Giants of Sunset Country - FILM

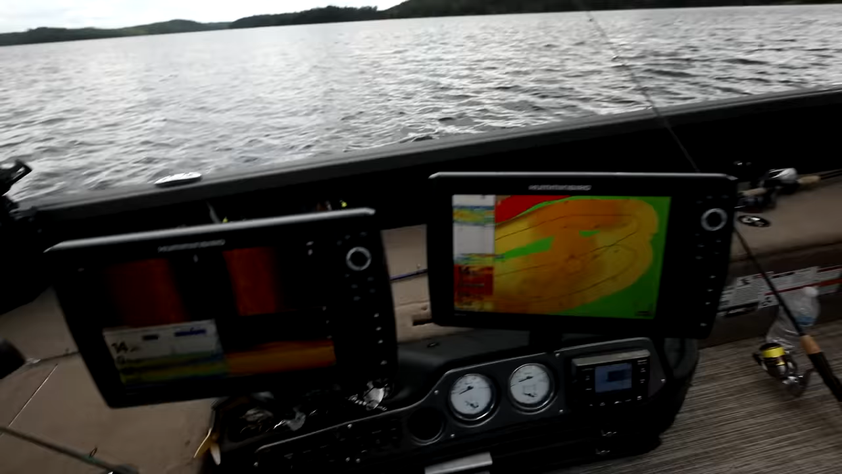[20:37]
Here's the spot, I'm gonna give you a little more breakdown. You can see deep on the left, deep on the right, shallow in the middle, and weeds.
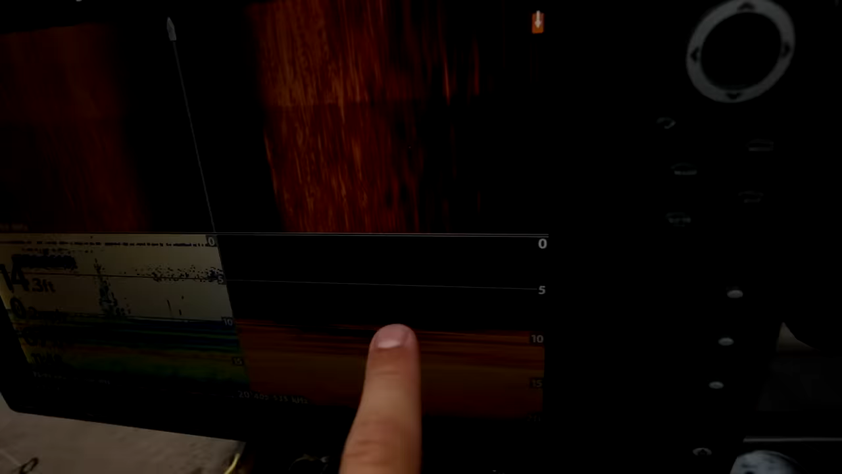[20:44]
So it's, on side imaging, you can see a little better there.
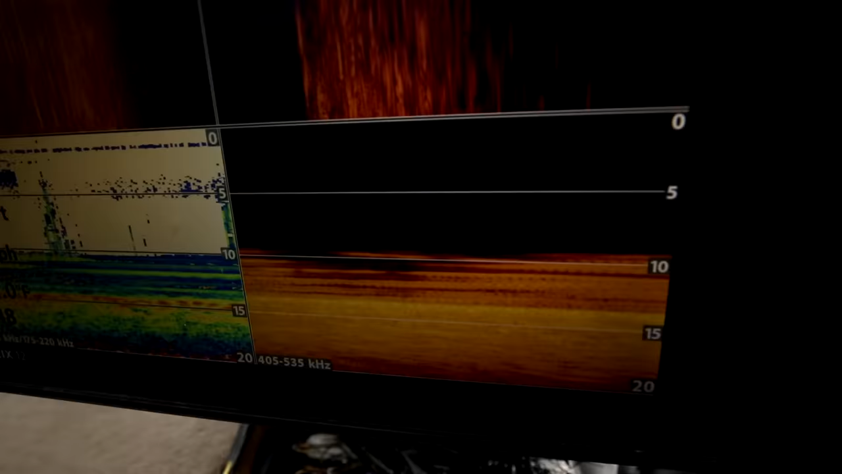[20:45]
It's probably 14 feet deep and 3 feet of weeds on the bottom.
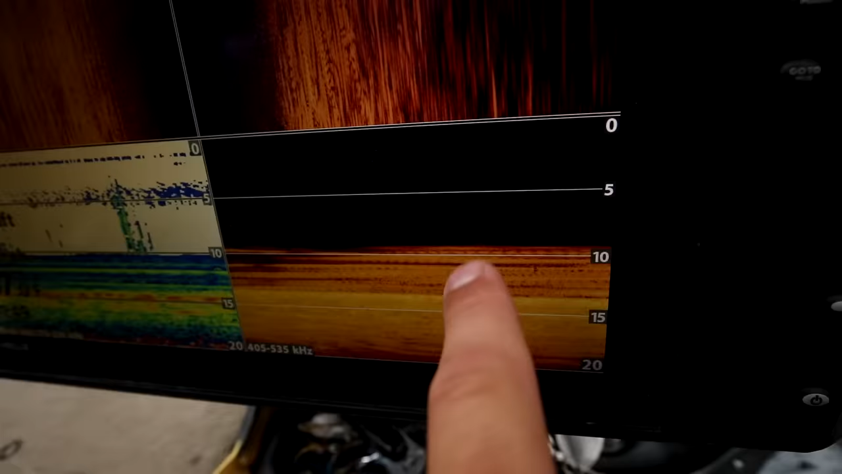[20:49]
It would look different if we're moving, but I'm keeping my float right at that 9-8 feet of water, so it's just drifting right above the weeds.
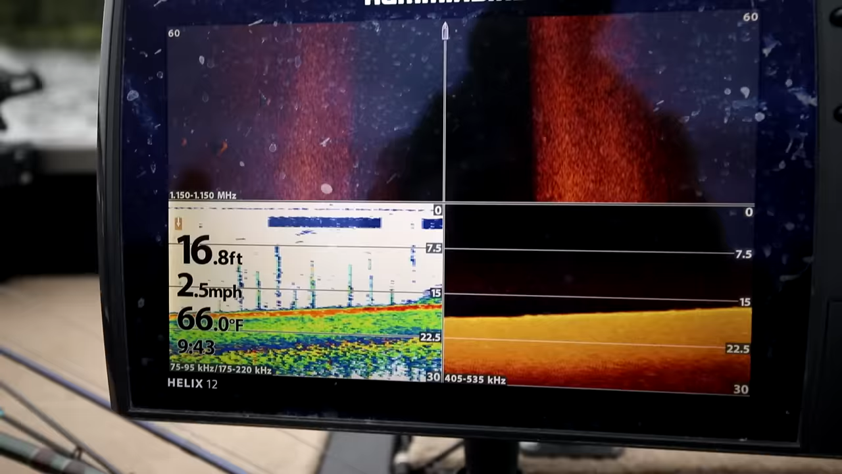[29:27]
On screen: depth 16.8 ft, water 66.0°F, speed 2.5 mph
So right now, it's just flat bottom. Weeds are coming in. And you got some weeds sticking up, pretty obvious on the down imaging.
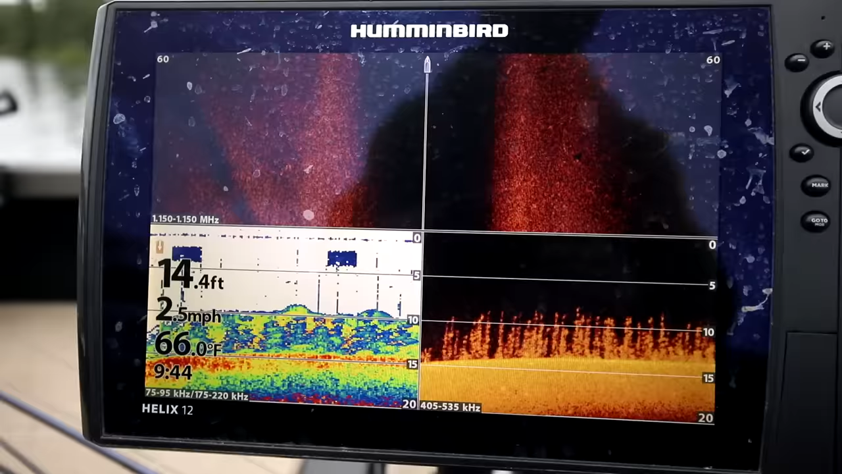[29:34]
On screen: depth 14.4 ft, water 66.0°F, speed 2.5 mph
That's definitely a fish, so let's pause that.
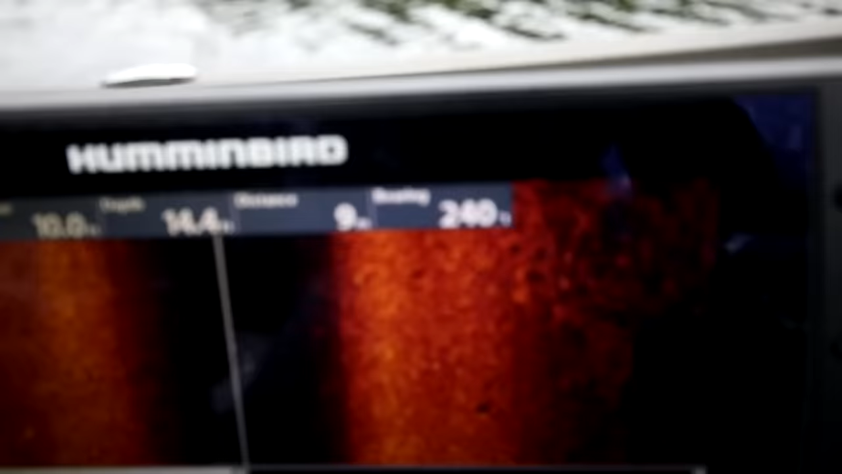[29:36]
Right there, guys.
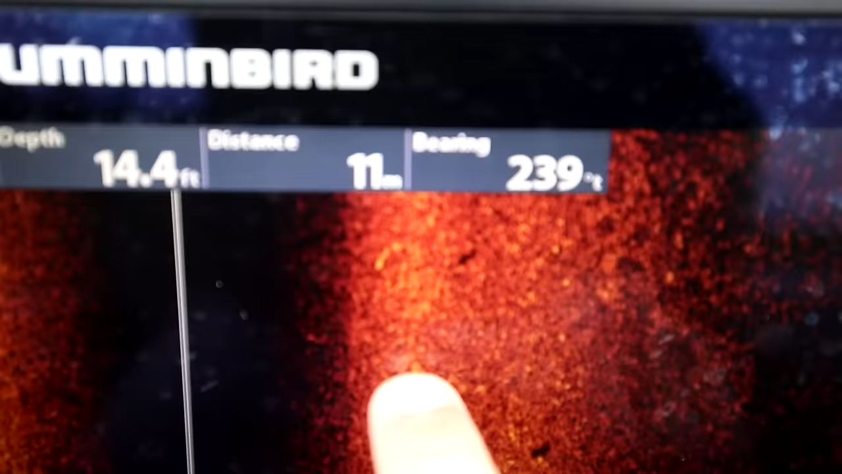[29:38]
On screen: depth 14.4 ft
Hopefully this focuses. There's the fish, there's the shadow. This is a really soft bottom, so that fish sticks out very well.
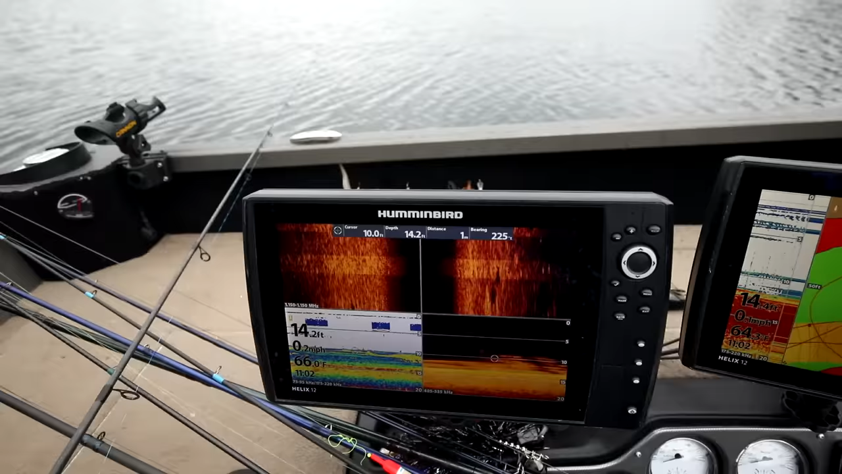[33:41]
On screen: depth 14.2 ft, water 66.0°F, speed 0.2 mph
So since I paused the screen, since we're spot locked, pretty much you can see fish swimming by.
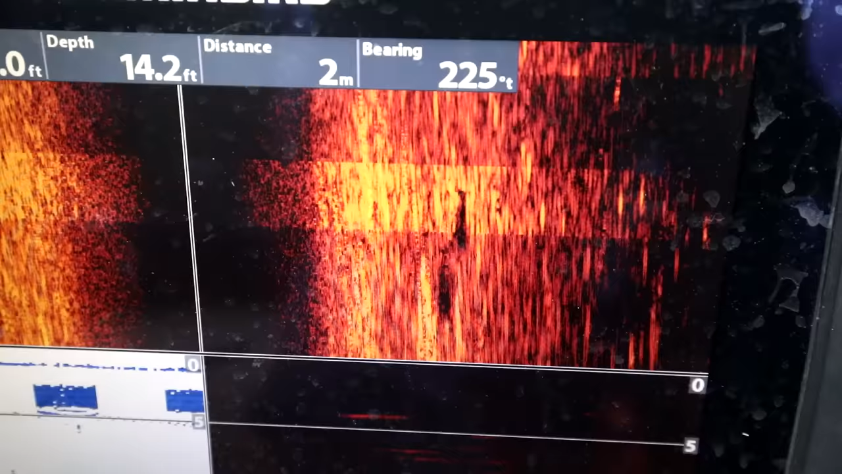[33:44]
On screen: depth 14.2 ft
Look at this. You can see the fin, its tail.
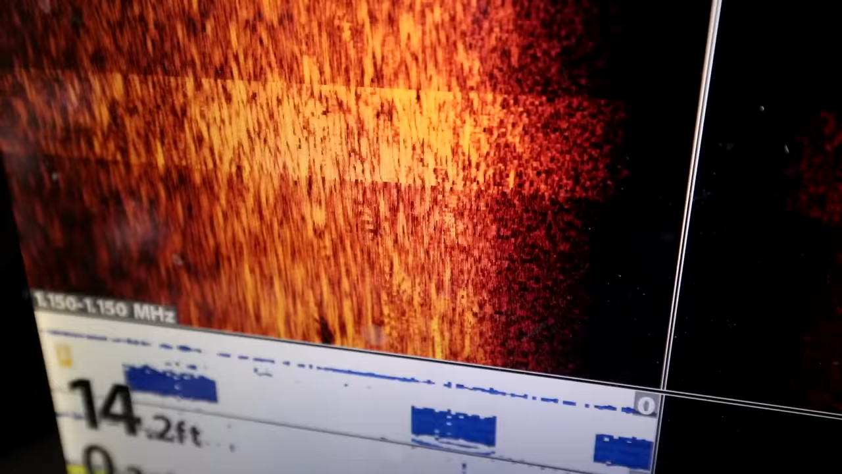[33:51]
On screen: depth 14.2 ft
So there's two fish on the right, and there's one on the left that was just cruising by. On? Yeah. We have another beautiful Manitou Weather Station Lodge walleye.